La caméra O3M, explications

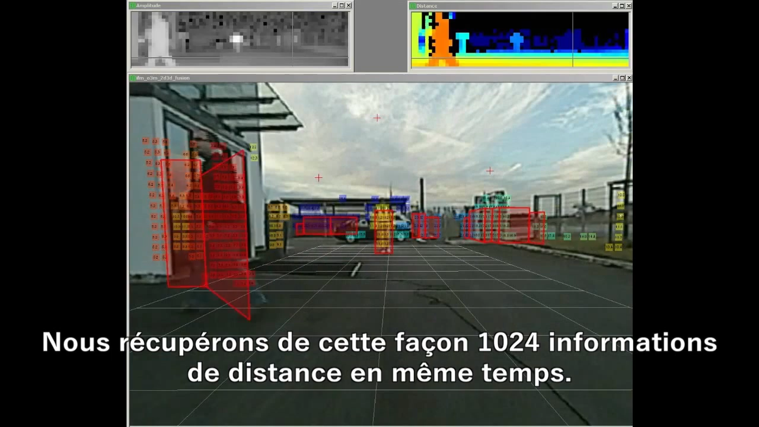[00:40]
all the data up to 1024 distance information at the same time.
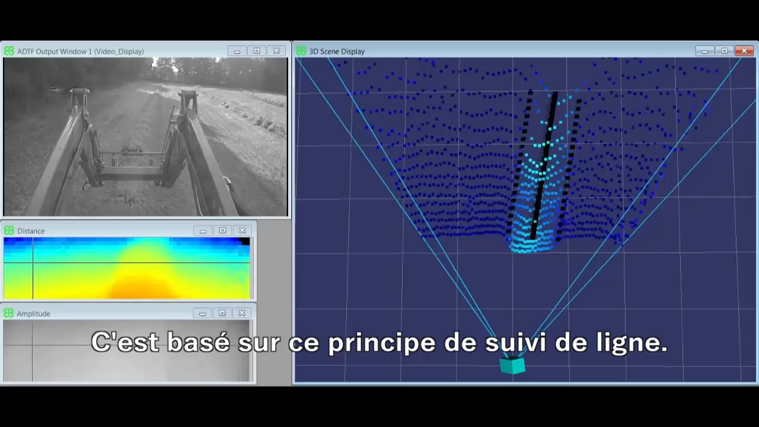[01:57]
So this means I can follow a structure autonomously by connecting the 3D sensor to a PLC,